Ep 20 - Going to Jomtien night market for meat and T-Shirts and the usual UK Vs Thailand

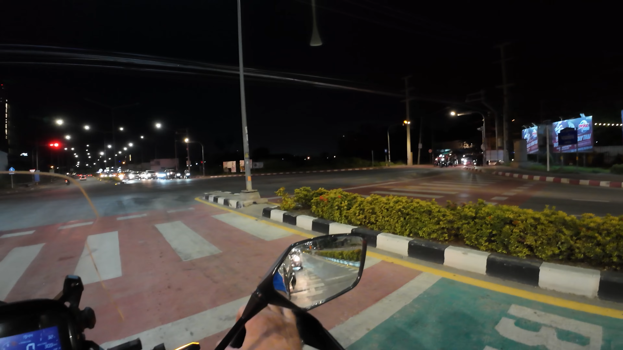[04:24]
I mean, you don't have traffic congestion over here.
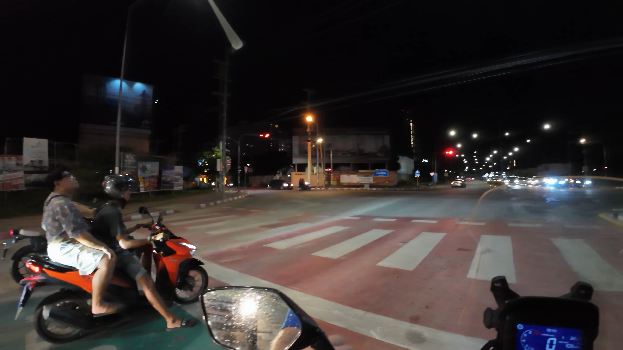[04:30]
It's very rare that you see, you know, loads of traffic and traffic and traffic. And if you do get traffic, you just go straight to the front of the queue because you're on a scooter, and these red green boxes here are for scooters.
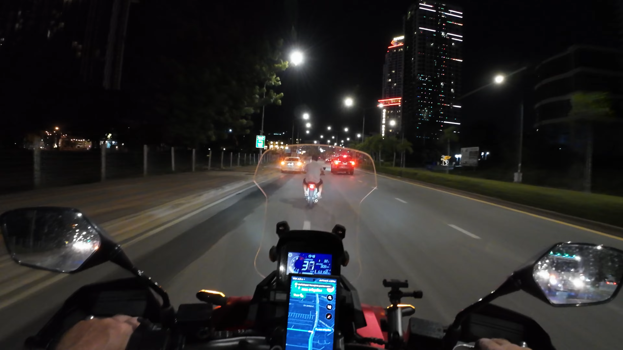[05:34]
Yes, the LC. Or even not the LC. Just an RD350. That looks to me like car parking.
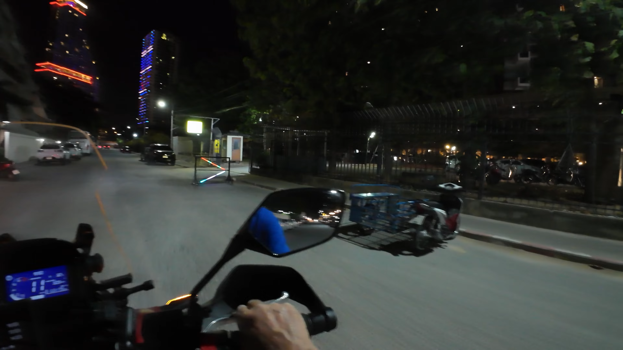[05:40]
It's this car parking, so I'll go in here.
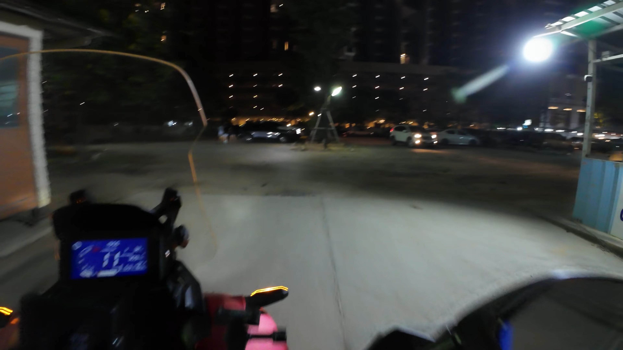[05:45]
And it's free.
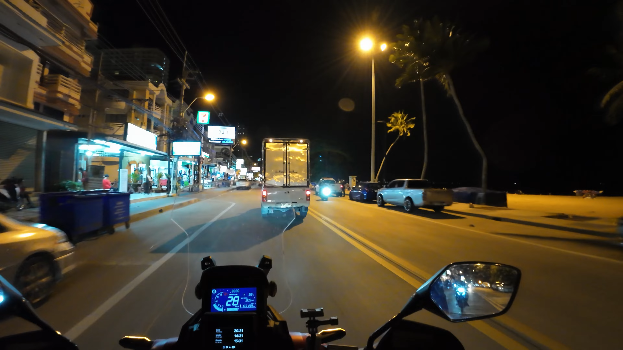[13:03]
And is that the police? Hey, to me, Jomtien, if you want a night out, Jomtien is absolutely fantastic place to come.
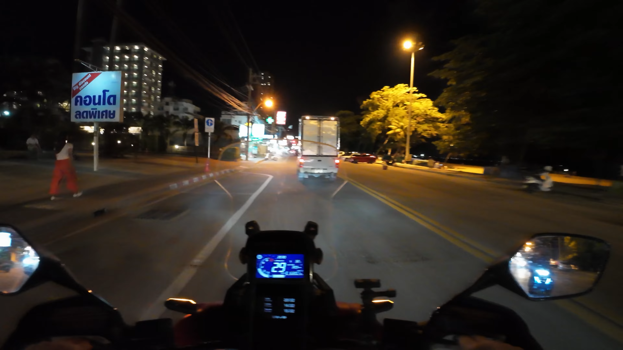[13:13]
It's not as busy as the city, and you do get a lot more for your money. You know, they've got gentlemen's clubs all the way along here with beautiful girls in.
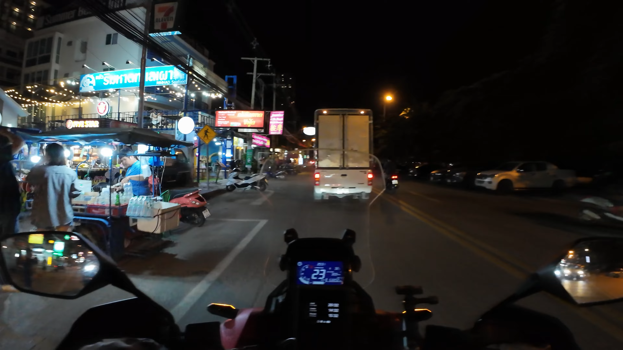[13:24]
Some of the most stunning girls I've ever seen. See, there's so many places that you can go here that have got nobody in them. You could make an absolute lifetime memory in one of these places with just two or three girls in. You honestly could. That's a Honda Click 160. That's what I'm going to be using as my base for an absolute beast.
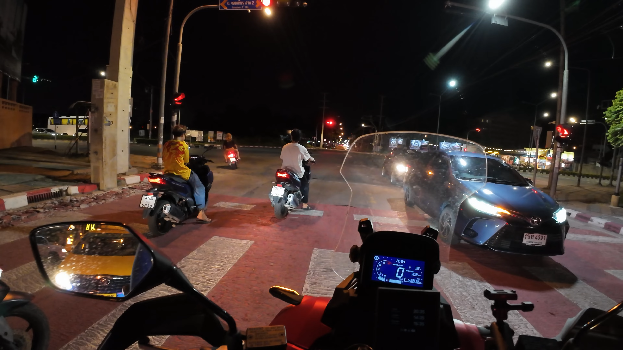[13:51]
Anyway, I've got three t-shirts. I think they're my size. I hope they're my size. They look like my size. But you never know with that woman.
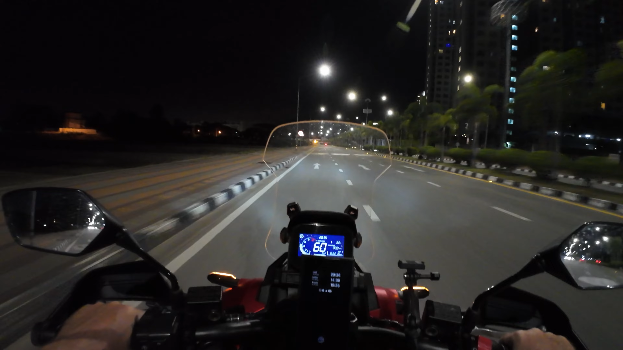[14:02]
She just forces them on you and said, yes, yes, your size. Off you go. It's 8:30 at night. It's 32 degrees. I'm out on my ADV 350 that people still keep asking me what make it is, what model it is. It's a Honda ADV 350. And if you open the throttle, yeah, it goes. For a 350, it really does go. I am going to start showing you the resort, because it's a beautiful place.